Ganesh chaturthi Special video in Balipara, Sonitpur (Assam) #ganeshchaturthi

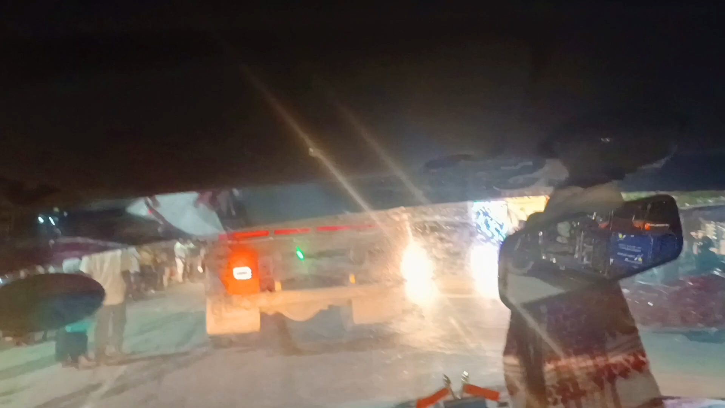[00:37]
ये रहा अपनी कार, अभी कार पे बैठे हुए हैं।